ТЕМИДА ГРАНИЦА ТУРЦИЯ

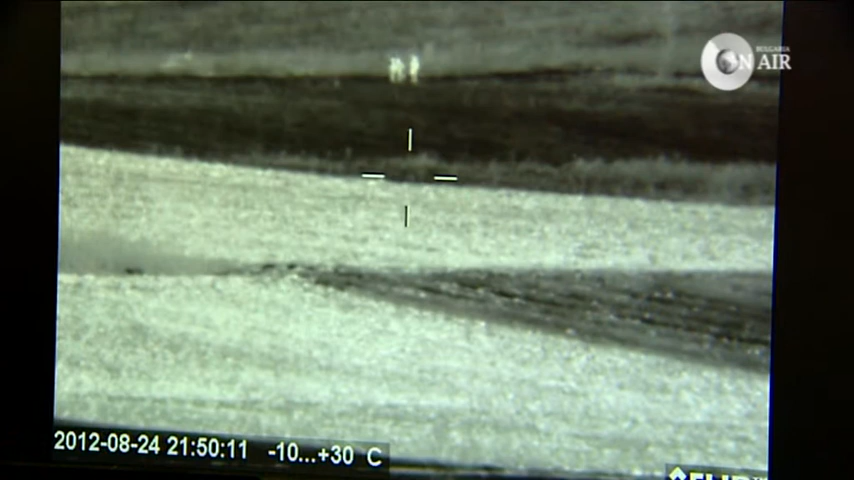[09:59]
С камерите обаче се установява всичко.
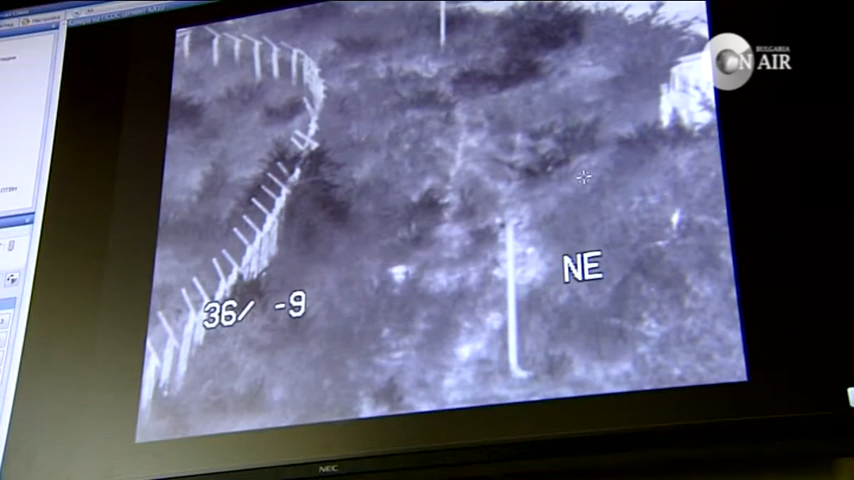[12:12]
В рамках там три секунды автоматична. после камерата, именно нарушено мяско, където е стало преминанието между двата пира.
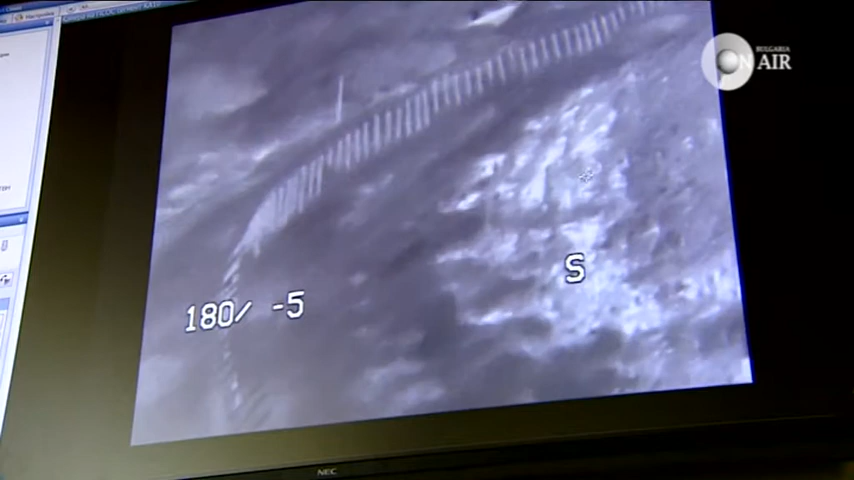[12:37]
Имаме два човека, в рамках 13-та гранична от пирамида.
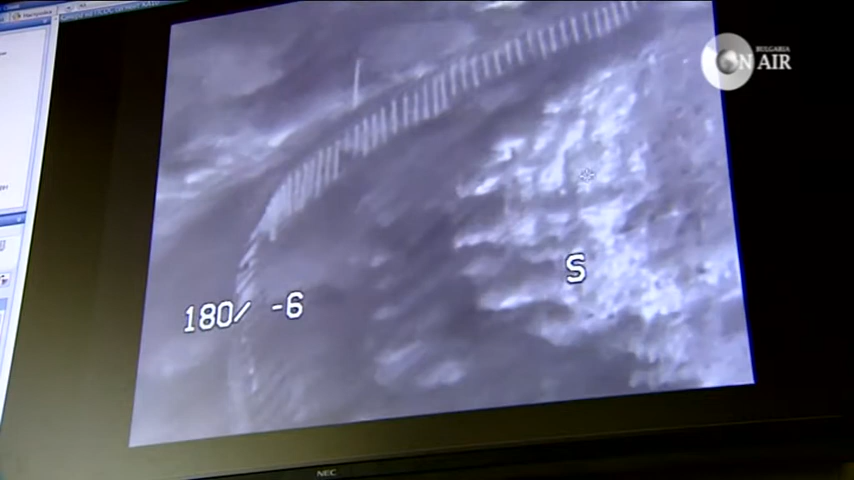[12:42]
Дали аларма на КА-10 и идете да ги проверите, влезо до възможността сооружение. Операторът поема ръчно управление на самата камера.